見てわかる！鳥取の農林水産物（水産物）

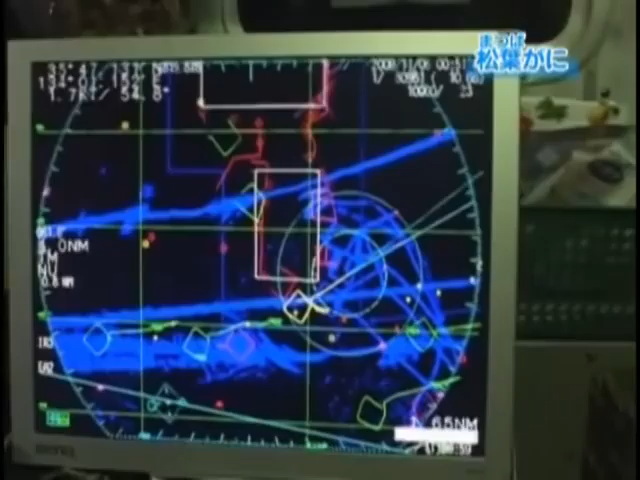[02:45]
船長はレーダーを分析したり仲間の漁船と無線で情報交換をしてカニが採れそうなポイントを見極めます